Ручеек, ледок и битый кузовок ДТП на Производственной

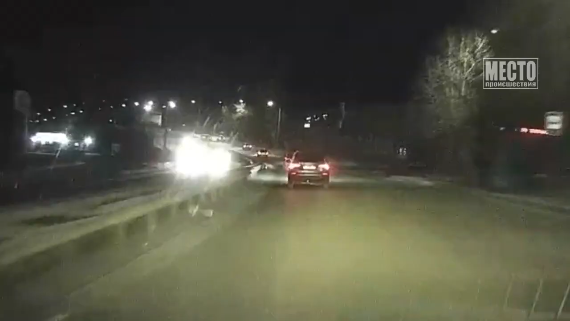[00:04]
Видно, как автомобили проезжают по луже, а впереди них накатанный лед. Водитель кроссовера пытается тормозить, но машина скользит. И чтобы не протаранить уже разбитый впереди микроавтобус, он врезается в отбойник еще 8 секунд. И в тот же самый микроавтобус из-за гололеда влетает другое попутное авто.